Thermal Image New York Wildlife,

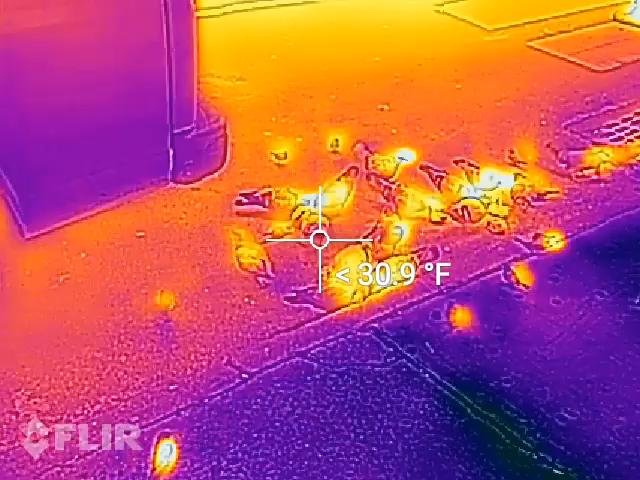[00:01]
Yep, check it out. It's so cold that these guys in the thermal image are glowing. 29 degrees.
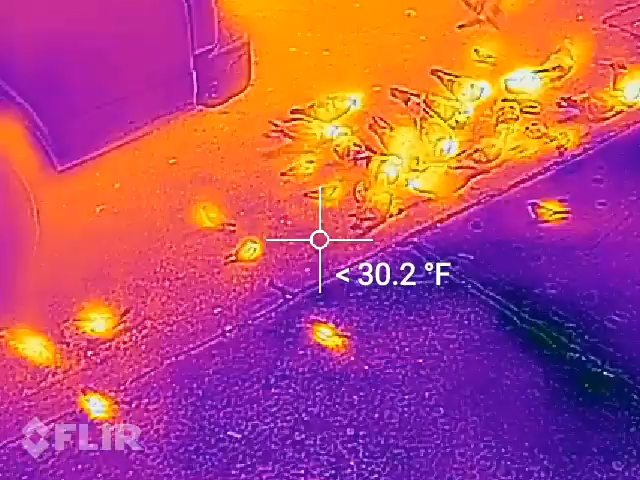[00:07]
If you look at the reading, wow.
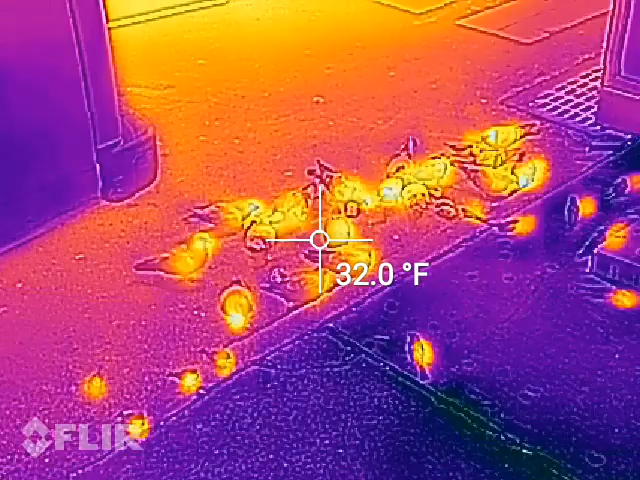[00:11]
On screen: spot 32.0°F
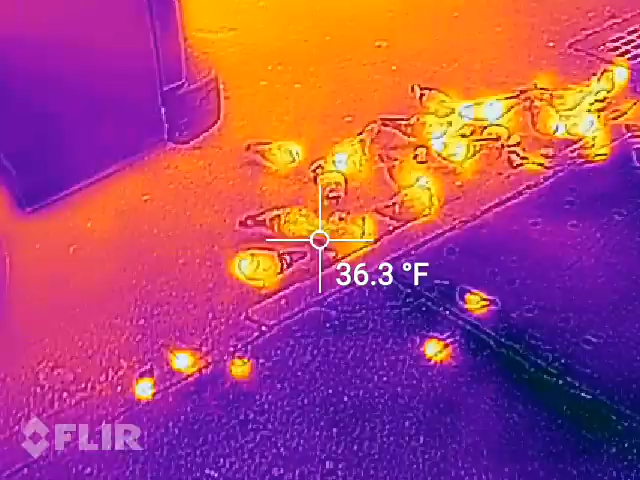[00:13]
On screen: spot 36.3°F
The little tiny lights are sparrows and the large ones are pigeons.
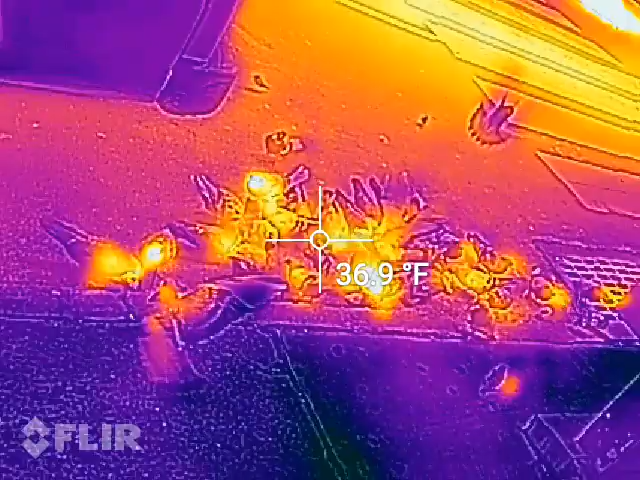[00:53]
On screen: spot 36.9°F
This is a fun way to test a thermal imager.
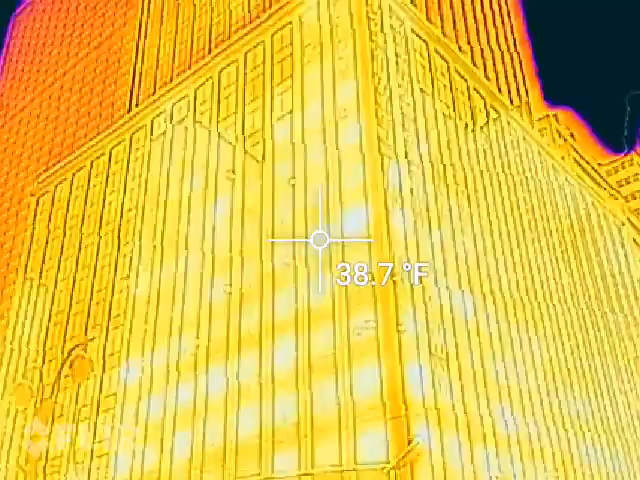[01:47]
On screen: spot 38.7°F
You can see how lossy the windows are.